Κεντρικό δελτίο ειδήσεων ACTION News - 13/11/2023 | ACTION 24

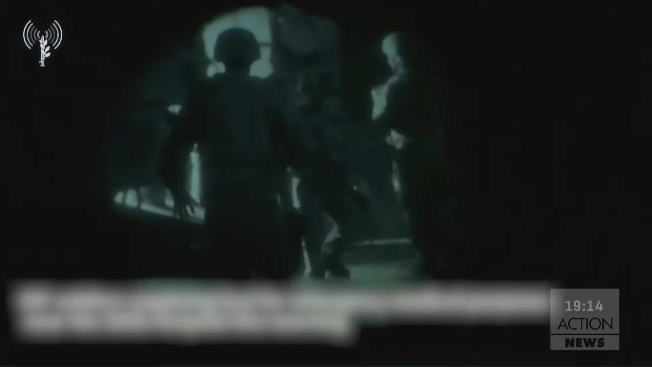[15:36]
Ο Ισραηλινός στρατός δημοσίευσε βίντεο Στο οποίο ισχυρίζεται πως άφησε στη ρίσοδο του Αλ Σίφα 300 λίτρα
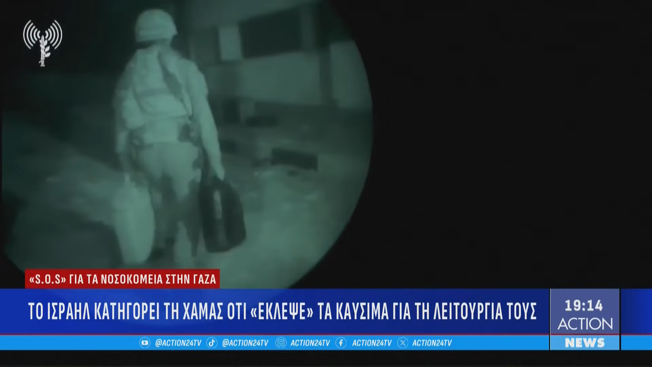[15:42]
καυσίμων για τις ανάγκες του νοσοκομείου Όμως την επιχείρηση μπλόκαρε η χαμάς Ωστόσο οι αρχές της κλινικής αρνούνται την παράδοσή τους